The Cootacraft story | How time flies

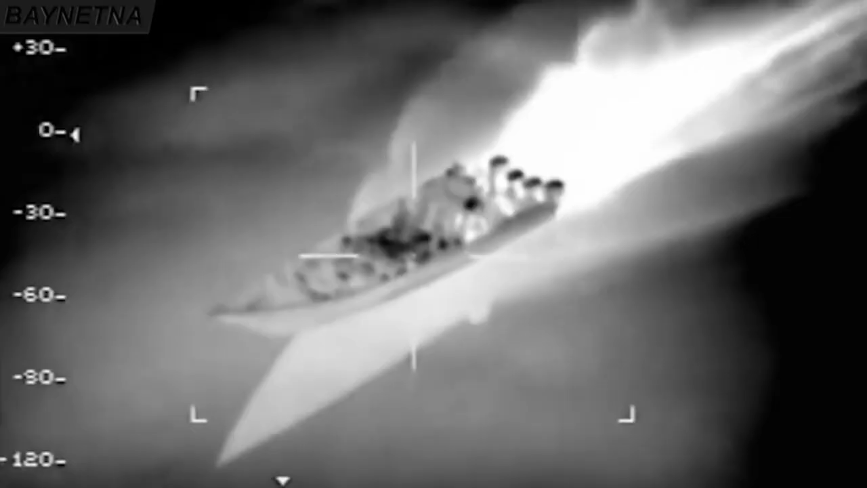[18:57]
A lot of stuff on the boat. Looks like you might be dumping some more stuff here. Yep, one.
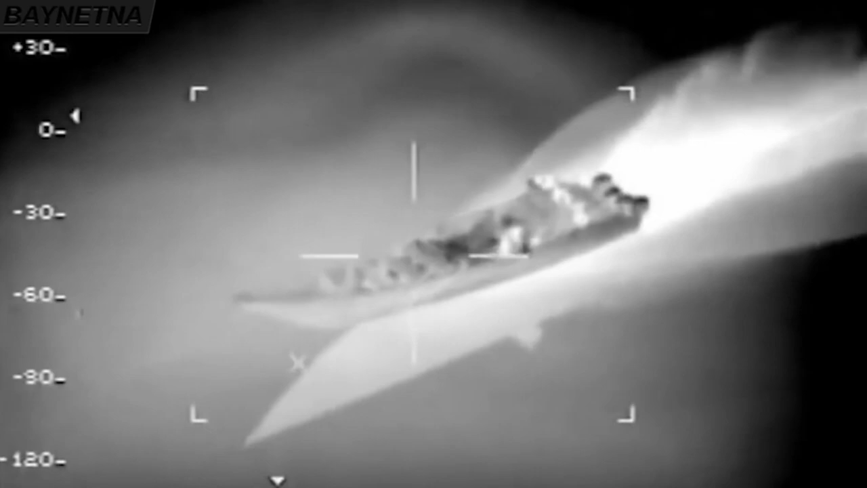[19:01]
Mark this posit, zero, nine, two, two.